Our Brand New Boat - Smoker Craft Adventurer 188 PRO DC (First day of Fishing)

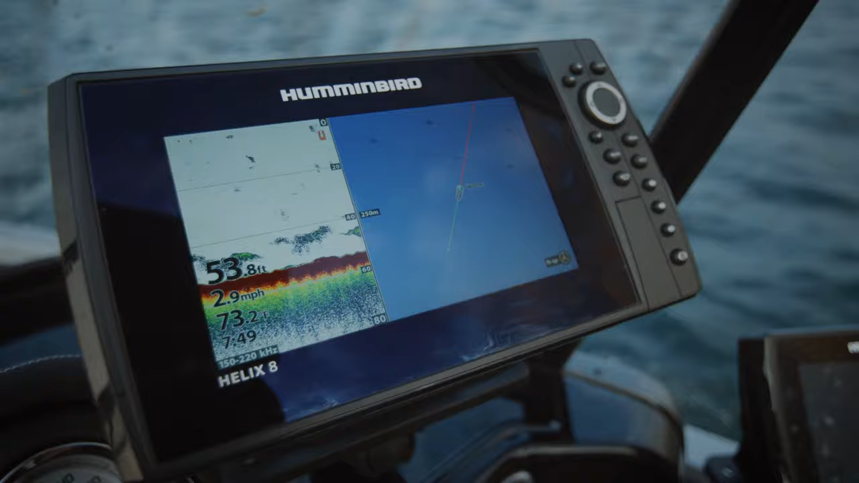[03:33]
On screen: depth 53.8 ft, speed 2.9 mph
We've got a Helix 8, a Helix 7 here with all my maps and